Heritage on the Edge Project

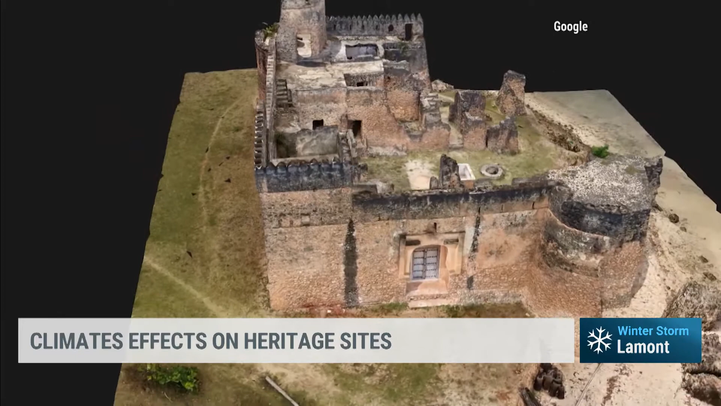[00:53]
Anyone, anywhere can find the stories, the interactive stories, 3D models, and videos about this project at g.co slash Heritage on the Edge or on the free Google Arts and Culture app.
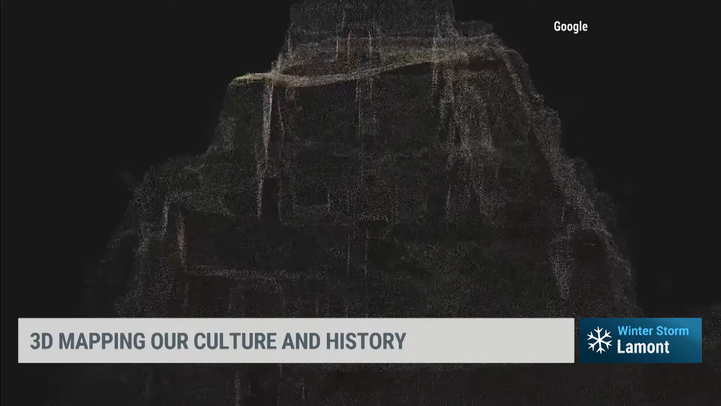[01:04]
Pretty cool stuff, Chance. We're looking at the video right now showing the model. Can you walk us through the process of actually capturing and creating these 3D models? Sure.
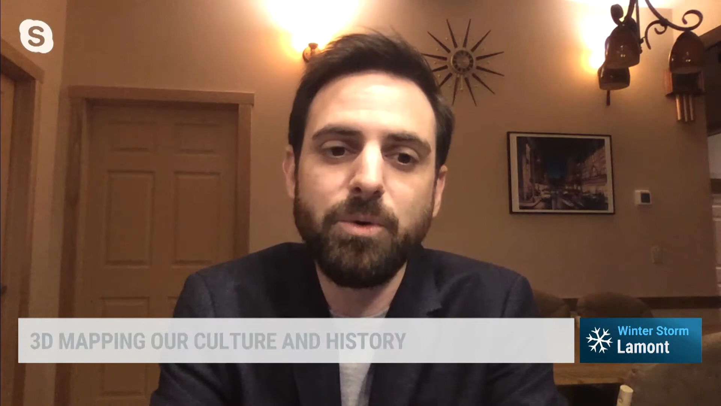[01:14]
So they use a variety of technology. One of them is called photogrammetry,
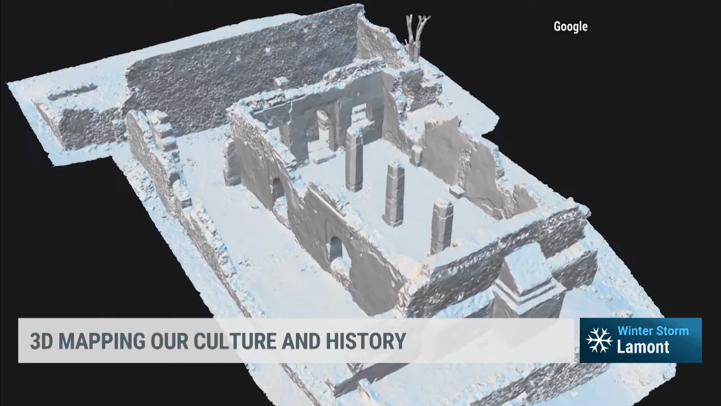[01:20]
which means you take photographs of the same object or building from different angles. And then by putting those photographs into a computer program, it can calculate the three-dimensional model that it's, that you're taking photos of.
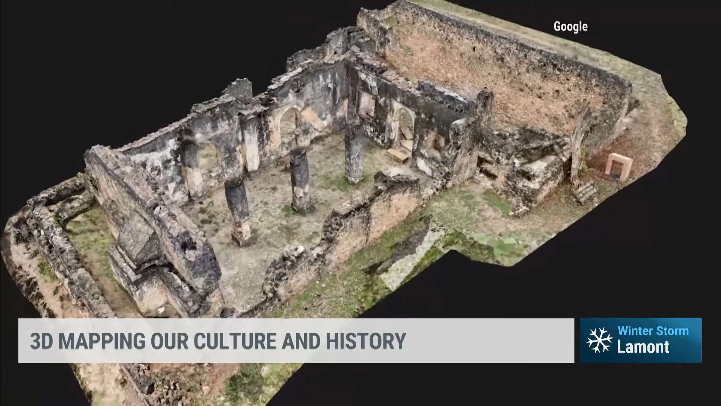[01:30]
And those cameras can be mounted on either an aerial platform like a drone,
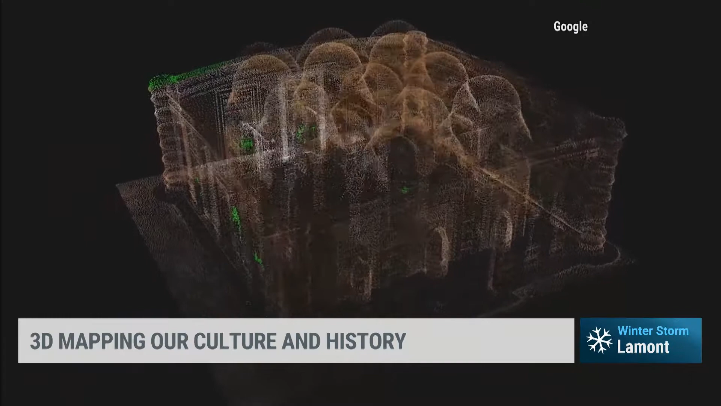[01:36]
or they can be taken from a tripod at ground level.
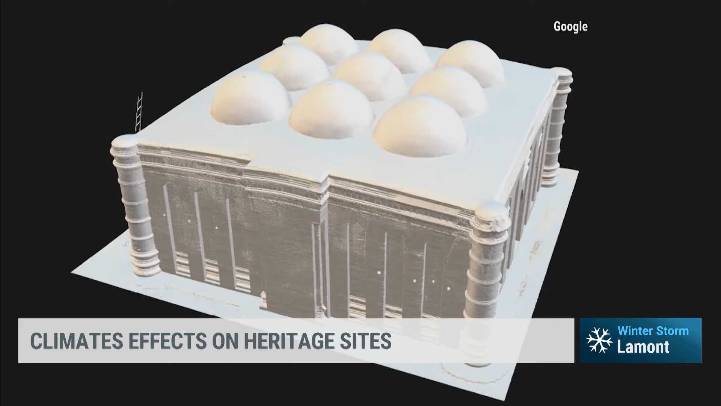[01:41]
The other technology is a 3D scanner that basically shoots out 3D points at 360 degrees from a spinning, rotating mirror that then takes those measurements to create a 3D model.
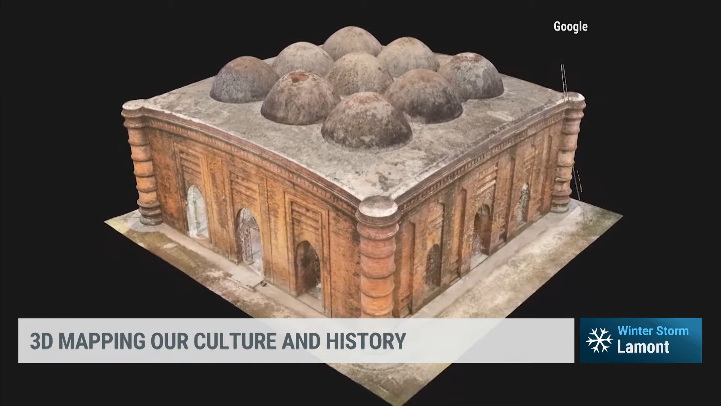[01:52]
Which sites do you have documented? So for this particular project, we worked on Rapa Nui, also known as Easter Island,